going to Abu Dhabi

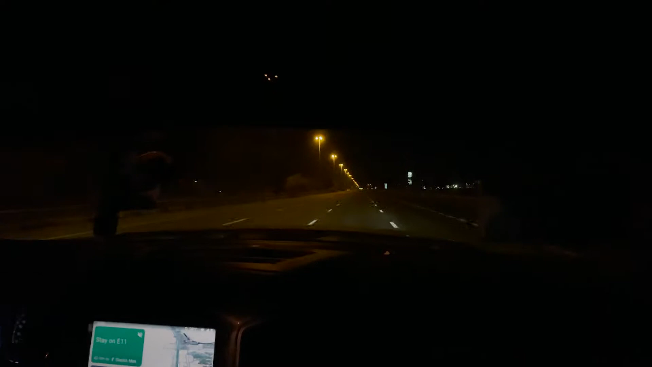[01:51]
Here was the checkpoint to enter Abu Dhabi, in this area here.